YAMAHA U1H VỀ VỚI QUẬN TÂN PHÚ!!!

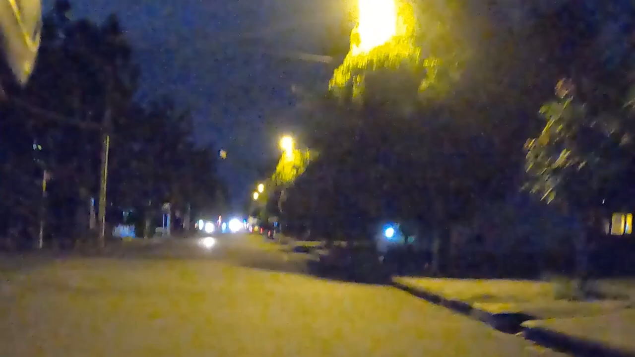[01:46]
cùng khởi hành đến nhà khách thôi nào Tân Phú là một nơi có rất nhiều địa điểm ăn uống và vui chơi khi về đêm Giờ đã gần 22h, đường phố vắng xe cổ qua lại Nên việc vận chuyển cũng dễ
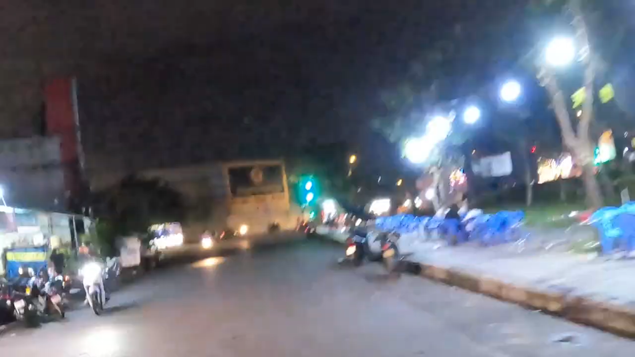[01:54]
dàng hơn Phải nhanh chân lên thôi Đừng vào nhà anh khách càng gần,